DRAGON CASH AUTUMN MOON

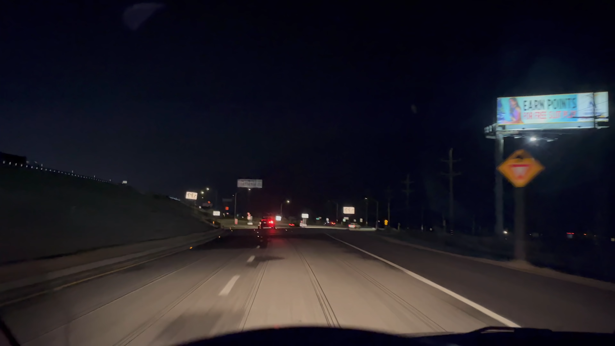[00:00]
while since I have shown you my drive. We decided we're going to do a little late night Morongo. We're on the little roundabout. I'm sure my windows are filthy. You get to see people who don't even look and they just pull out in front of you all the time.